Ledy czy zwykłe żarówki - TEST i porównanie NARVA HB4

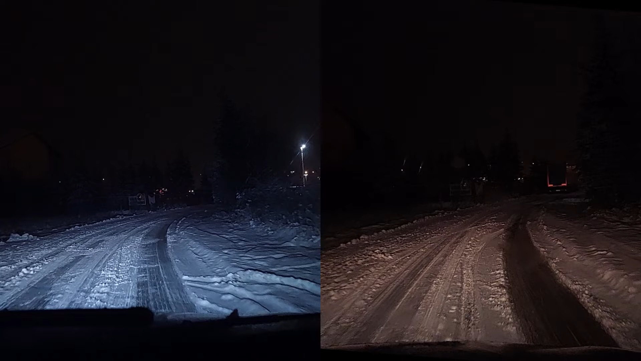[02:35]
jeden po drugim i w jednym mówię, że jadę na LEDach, znaczy na żarówkach, w drugich na LEDach. A chcę Wam to pokazać porównanie od lewej do prawej, dlatego dogram tą narrację. Kamera jest ustawiona w tryb manualny, żeby nie było przekłamań w obrazie, w kolorach i w odcieniach. Cofnijmy sobie to nagranie jeszcze raz od początku, bo tutaj były fajne szczegóły widoczne. Już z tej odległości po lewej stronie widać baner, już widać na nim napisy. Po prawej stronie na zwykłych żarówkach nadal tego nie widać.
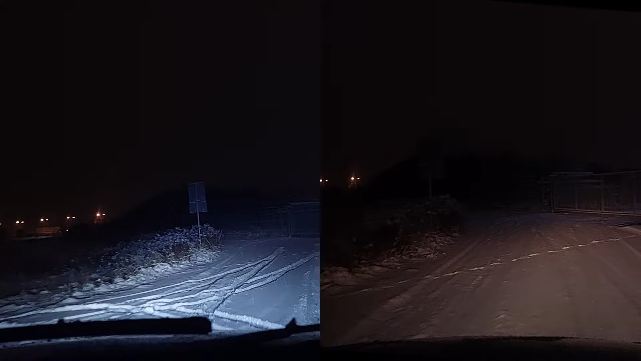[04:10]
No, choćby nawet ten znak jest bardziej według mnie widoczny. Ale zróbmy sobie porównanie linii odcięcia.